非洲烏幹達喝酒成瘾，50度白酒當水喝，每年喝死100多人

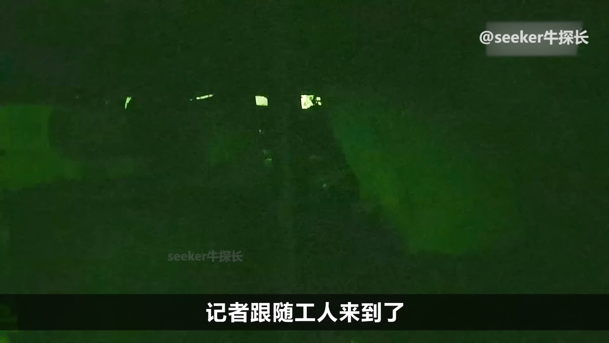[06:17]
人来到了位于地窖中的除酒室
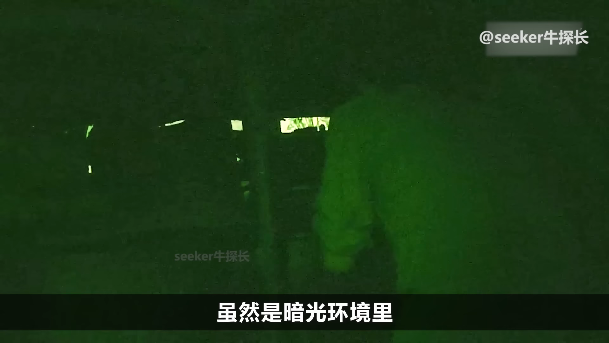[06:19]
虽然是暗光环境里红外线拍摄的一项
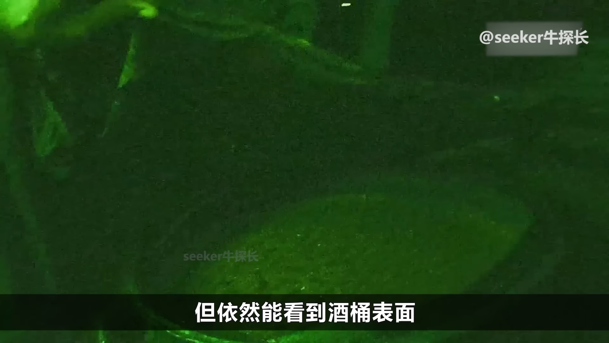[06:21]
但依然能看到酒